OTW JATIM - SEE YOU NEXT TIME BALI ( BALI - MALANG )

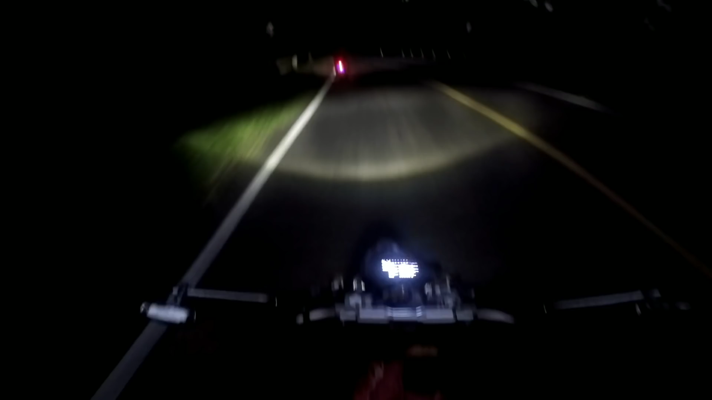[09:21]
Hei pedaku mang krek lu krek macet mang tapi kok ose ose ore bro. Alon-alon itu asu. Sumpah lur, mang gernem tak muantok nuhung krek mati wis. Oh yo. Wah, angker iki, angker iki.
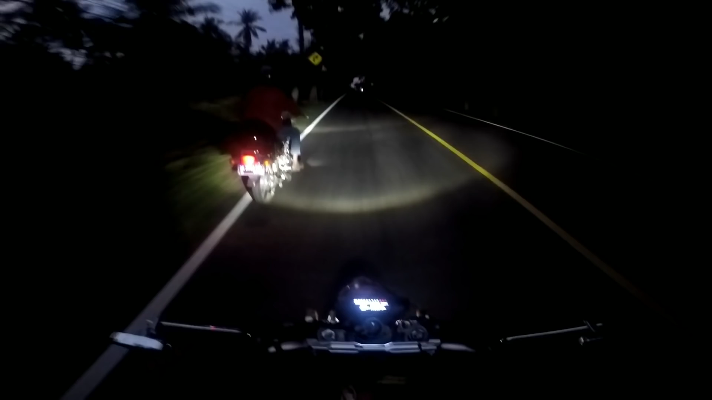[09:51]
Tapi alhamdulillah ya Allah, pedaku wis do jebol ya Allah. Alon-alon emek. Oke lor, ini udah mau sampai ya. Pirang jam ya, ngerong jam.
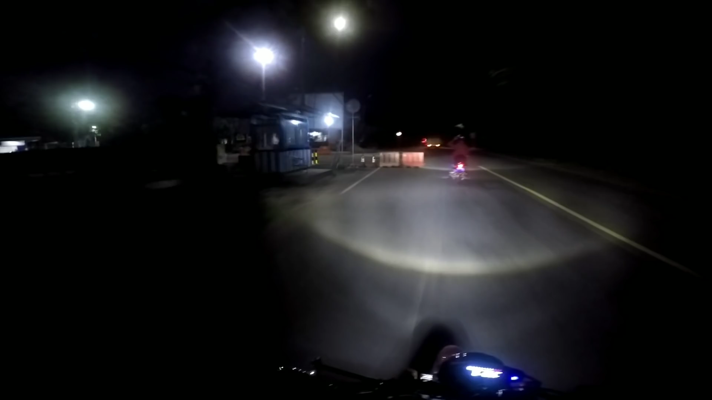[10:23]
Wah, gak kesampean foto nang kene awan lur. Piye? Jadi ini nyasme gak pakai spion sama knalpot bro. Nyenarik gendeng kok aja deh.
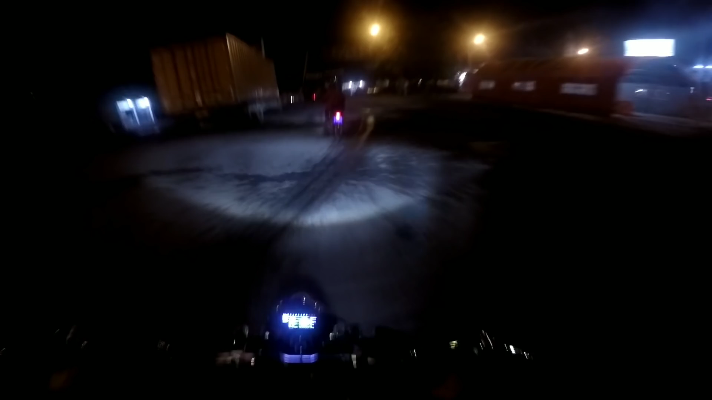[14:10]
Ade, duper polisi lor. Polisi goncengan numpak vario karo bawa pedal polisi yang Harley lor. Golek-golek biasa. Los nih.